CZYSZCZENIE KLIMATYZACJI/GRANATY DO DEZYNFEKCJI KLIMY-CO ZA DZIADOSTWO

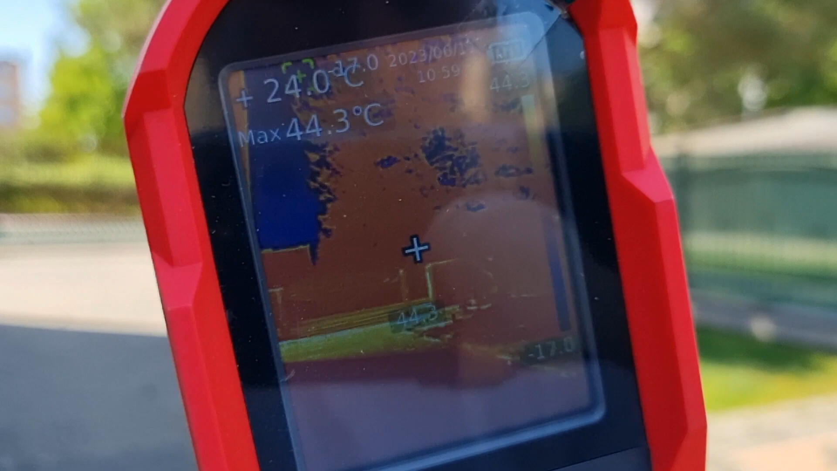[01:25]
On screen: spot 24.0°C, max 44.3°C
Mamy temperaturę, jak widzicie tutaj, w zależności gdzie pokażemy,
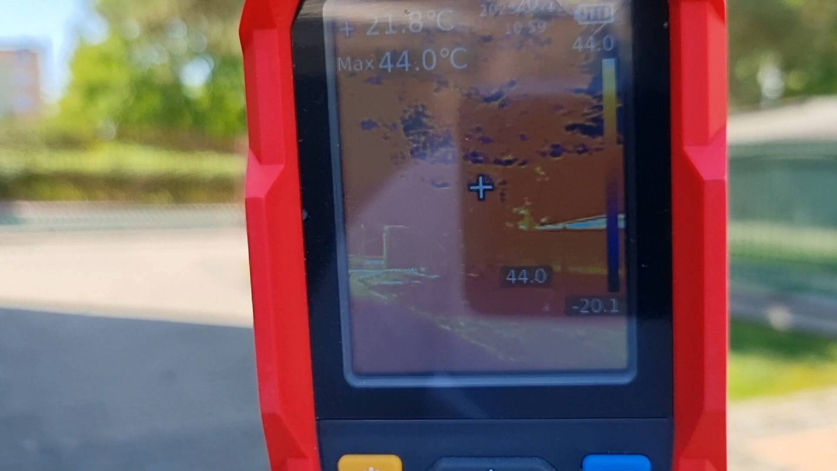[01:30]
On screen: spot 21.8°C, max 44.0°C
to mamy i 50, gdzie skierujemy, czy na słoneczko, czy gdziekolwiek indziej.
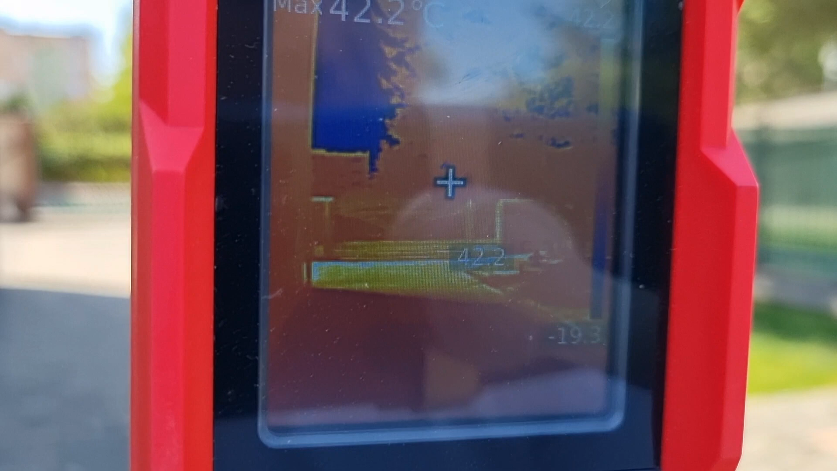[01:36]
On screen: max 42.2°C
Ale słuchajcie, chciałem z Wami porozmawiać odnośnie, przejdziemy może do pomieszczenia,
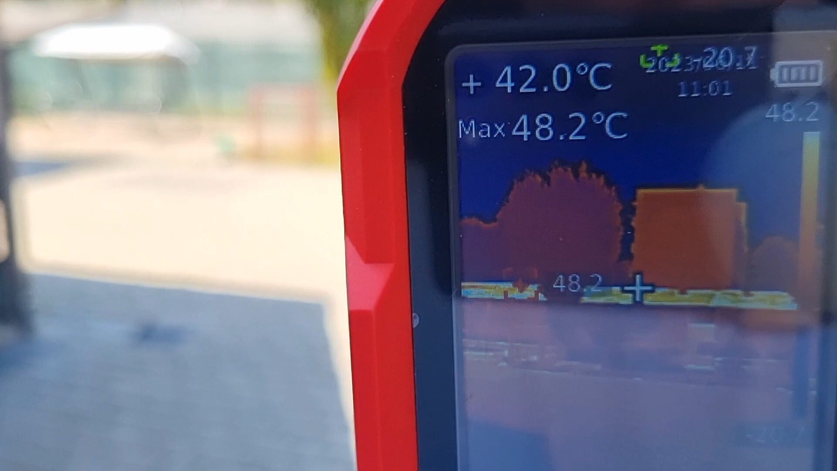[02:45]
On screen: spot 42.0°C, max 48.2°C
Mamy bardzo ciepło, zobaczcie, mamy nawet w słońcu temperaturę przekraczającą w makie 46,
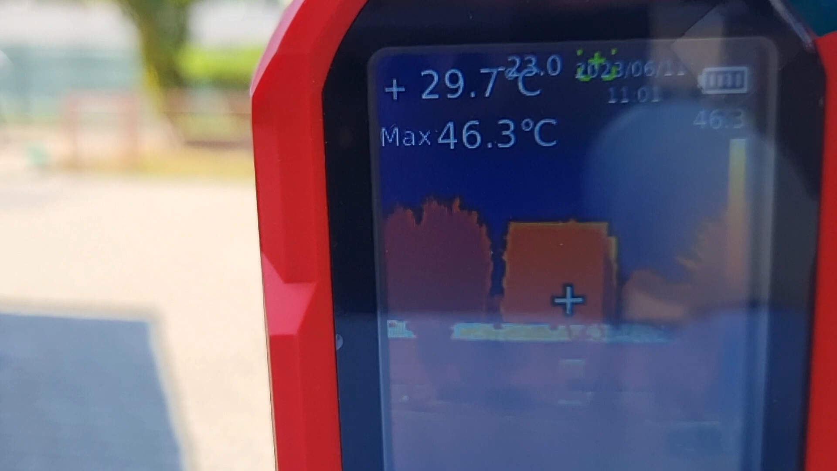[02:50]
On screen: spot 29.7°C, max 46.3°C
tak skierujemy na kostkę nagrzaną, no mówię, mamy 46,3.